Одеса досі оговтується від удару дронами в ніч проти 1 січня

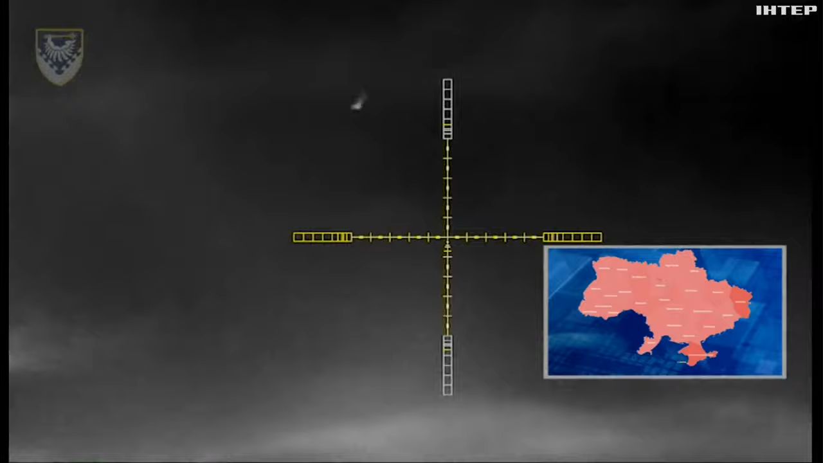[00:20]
За півгодини до початку нового року росіяни атакували Одесьчину дронами типу шахет 131 та шахет 136.